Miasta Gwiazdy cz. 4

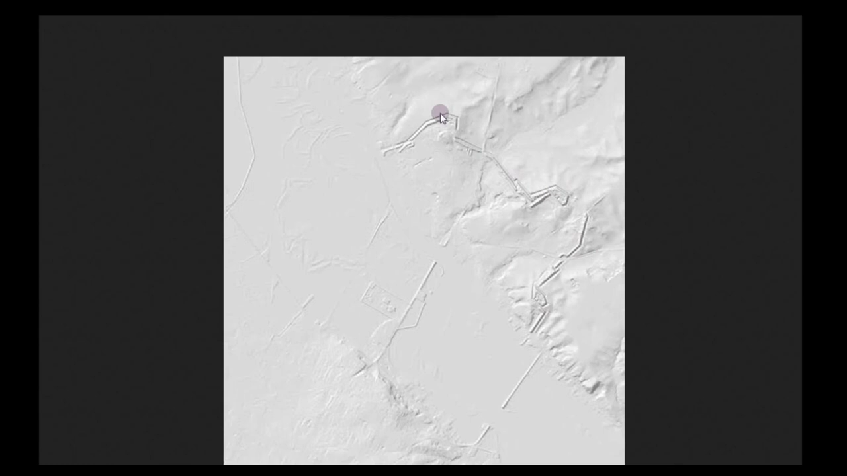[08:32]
Możliwe, że tam po prostu wszystko zostało rozmyte i zostały tylko fundamenty.